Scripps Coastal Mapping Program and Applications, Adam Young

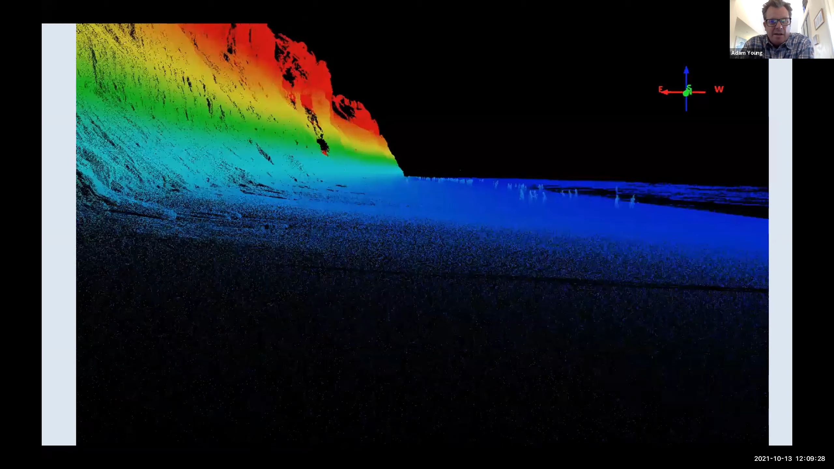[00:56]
If you haven't seen LiDAR data before, this is an example of a LiDAR point cloud in Torrey Pines,
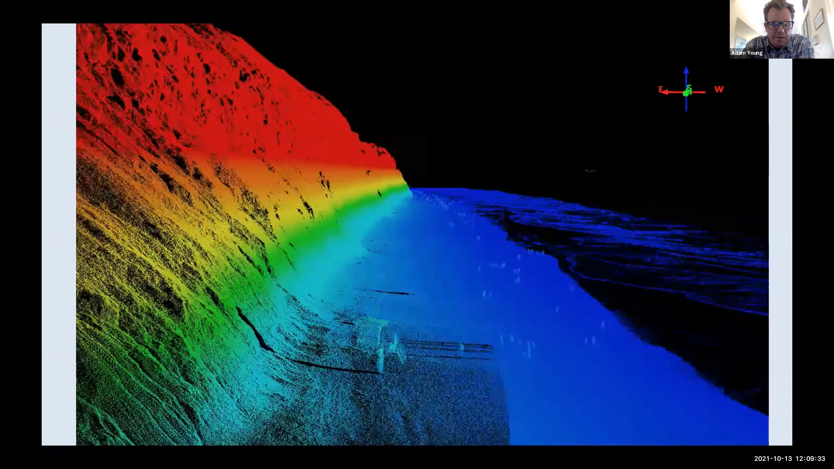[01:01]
and just showing you the detail that we're able to now map the coastline out with.
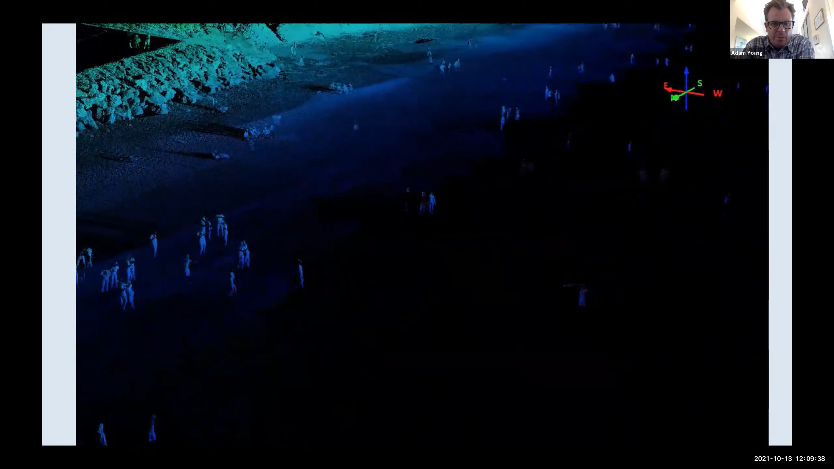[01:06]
Right now, it's colored by elevation, but again, we are also collecting photos that we're able to drape on top of those point clouds,
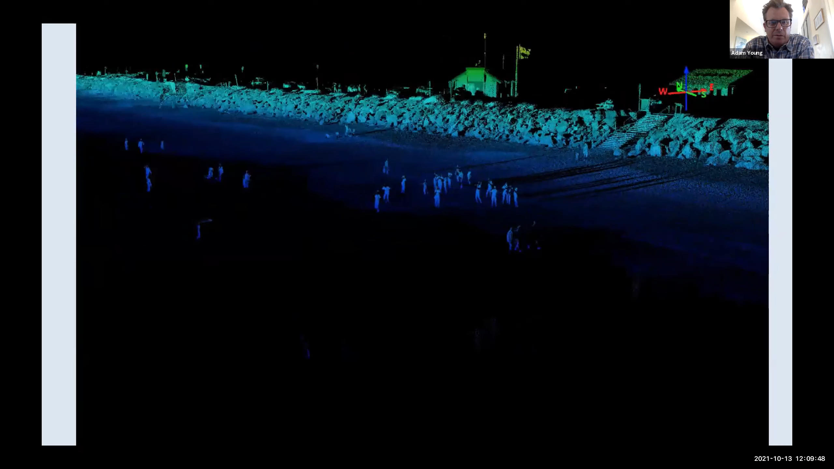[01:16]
and that's going to provide a whole other level of information
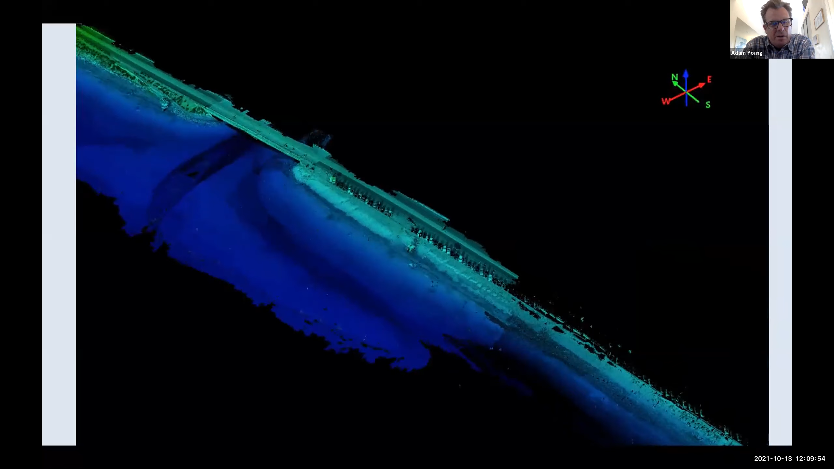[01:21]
that we're able to use to study our coastline with.
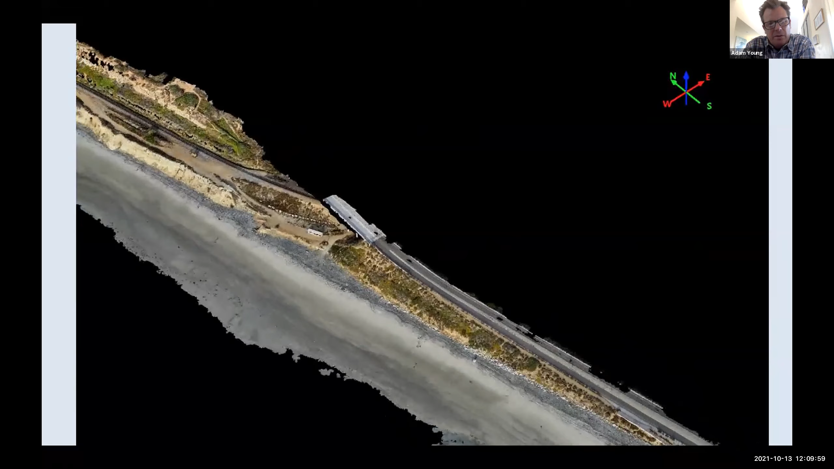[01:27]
What's really nice about these new tools is they're allowing us to study all these different parts of the coastal system.